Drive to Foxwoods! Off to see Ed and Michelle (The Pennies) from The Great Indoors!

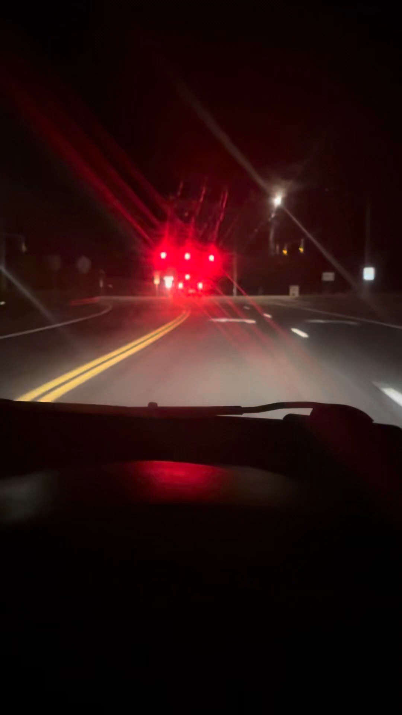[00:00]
It's turning green. Hi everybody, can you guess where we are? Oh, you're going to guess where we are anyway, because the light turned green, and plus it's going to be on the title of my YouTube post.